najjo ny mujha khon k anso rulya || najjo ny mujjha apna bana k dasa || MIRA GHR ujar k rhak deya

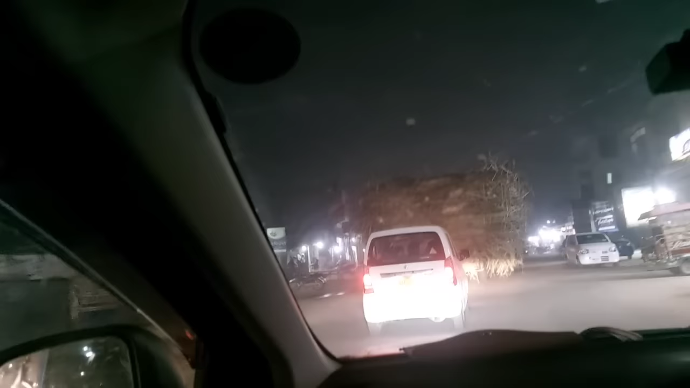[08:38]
पीछे उसकी गाड़ी है, क्योंकि अंधेरा है, इधर देखो शॉपें बंद हो चुकी हैं सारी,